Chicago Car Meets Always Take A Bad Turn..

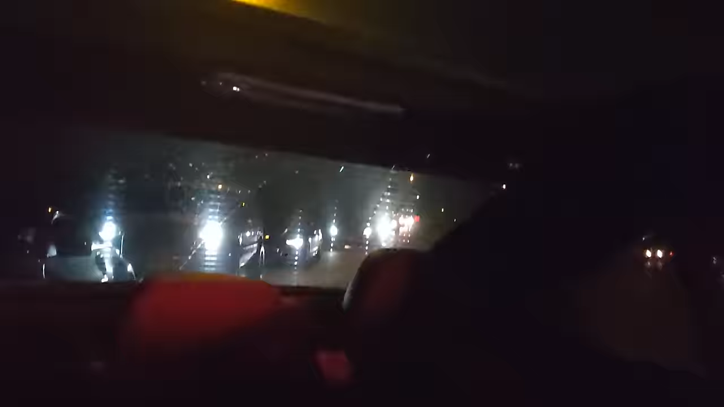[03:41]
All of these cars behind us going to follow the same thing.